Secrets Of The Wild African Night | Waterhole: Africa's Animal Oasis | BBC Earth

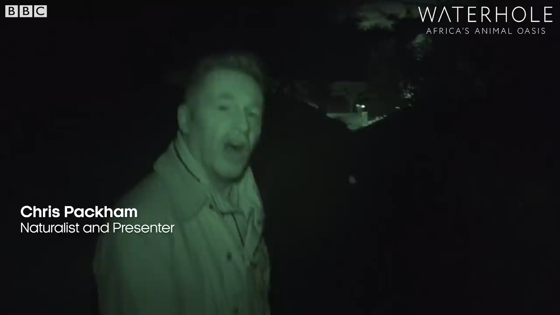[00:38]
It's my first time in the hide at night, I'm about to sneak in here and deploy some new camera technology.
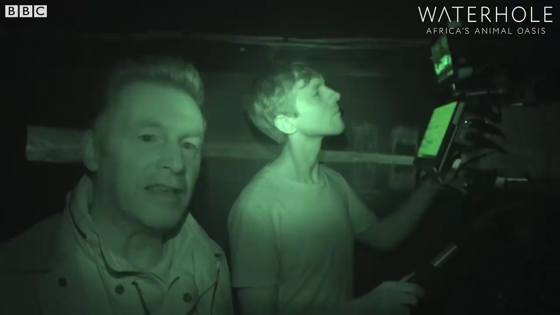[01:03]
You're looking at me in infrared, that's why I look a bit like a zombie, but this camera being operated by Stuart here actually sees a thermal image.
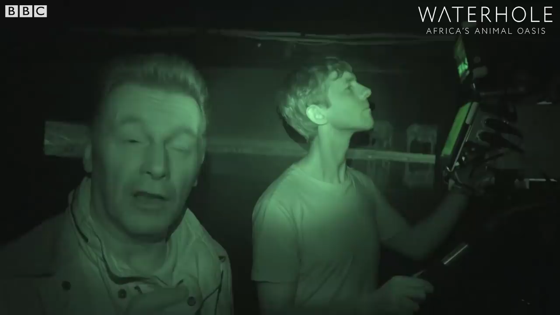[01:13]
It's not looking at light, it's looking at heat. So when we look at the buffalo on the screen here, the areas of their bodies which are white are the hottest and those which are dark are the coolest.